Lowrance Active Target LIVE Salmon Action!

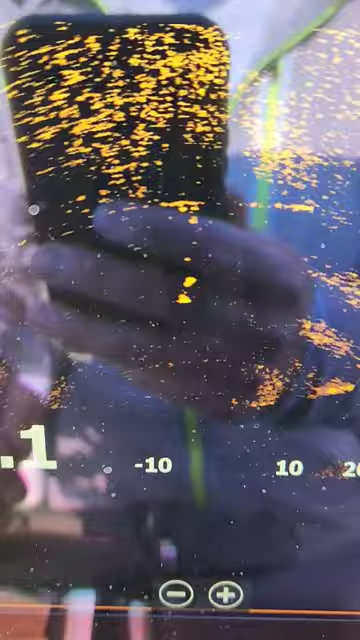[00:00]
come two fish right now. Either come, they're charging, one bailed. Oh, I'm thinking about it.
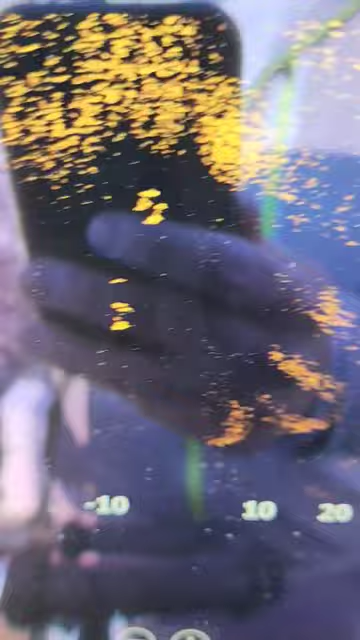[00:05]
You can see the flasher. Here they come, here they come, here they come.
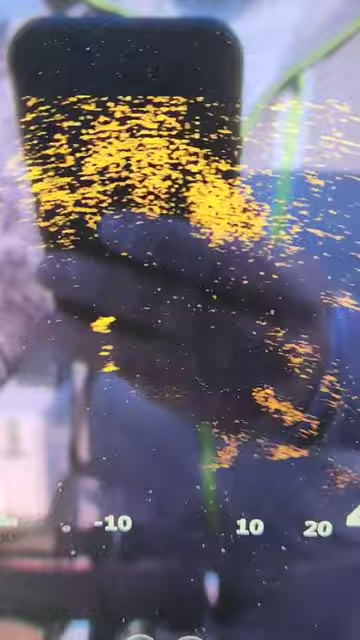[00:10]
Bite it, bite it, bite it. There he is.